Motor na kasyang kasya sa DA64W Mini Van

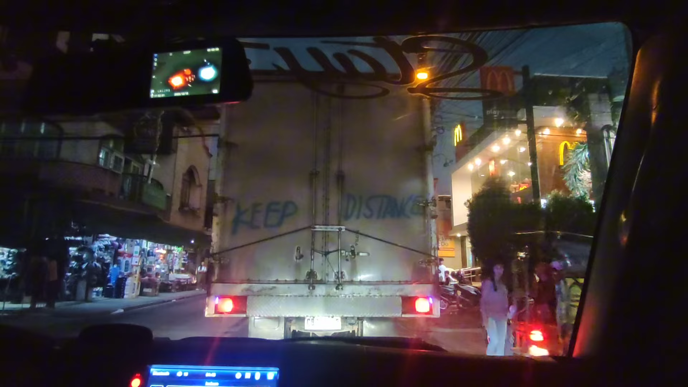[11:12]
So ayun, ginabi na nga po kami sa biyahe. Hindi rin kasi may iwasan, may mga traffic pa rin yung mga ginagawang krusada.